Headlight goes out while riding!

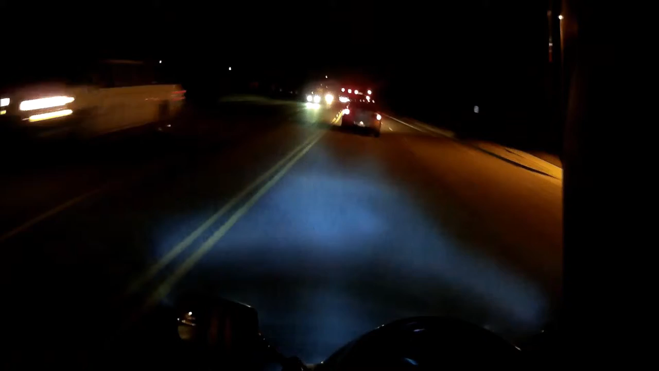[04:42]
Oh, there it goes again. And again. Come on, bitch. Come on. God damn it, motherfucker. Come on, bitch.